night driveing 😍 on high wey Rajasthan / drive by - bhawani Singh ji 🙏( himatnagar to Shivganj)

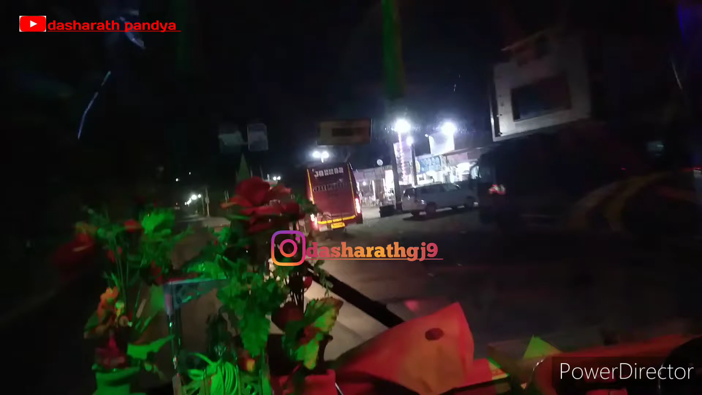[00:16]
थोड़ा चाय पानी करने के लिए रुक गई है गाड़ी,